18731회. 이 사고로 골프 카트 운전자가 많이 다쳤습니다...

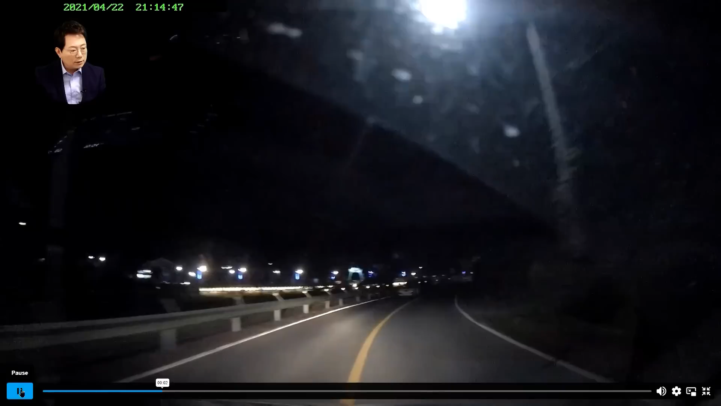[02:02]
여기 뭐가 있네요. 저게 아! 골프장 카트예요. 골프장 카트가 전주동 켰나요? 그랬더니 전주동 고장 나서 안 켜져 있대요.